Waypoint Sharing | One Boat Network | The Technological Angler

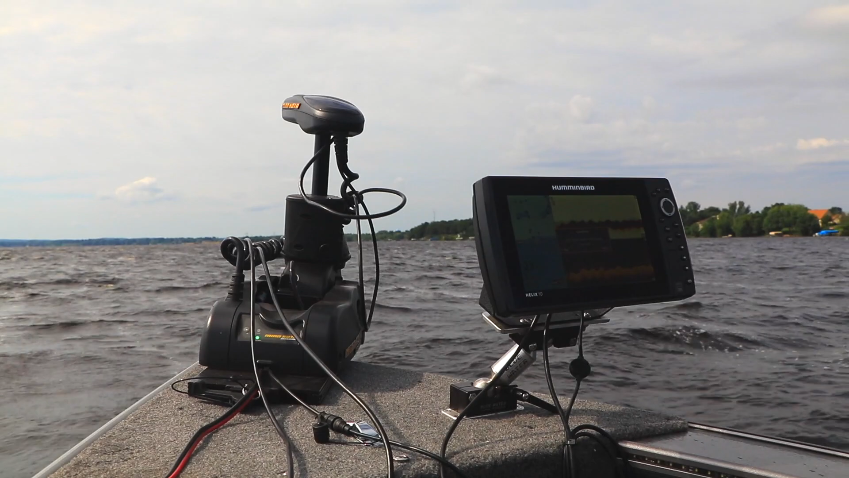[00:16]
so I want my waypoints to appear on my bow unit too. With my One Boat Network, it's easy to share waypoints among all of the Humminbird units on my boat.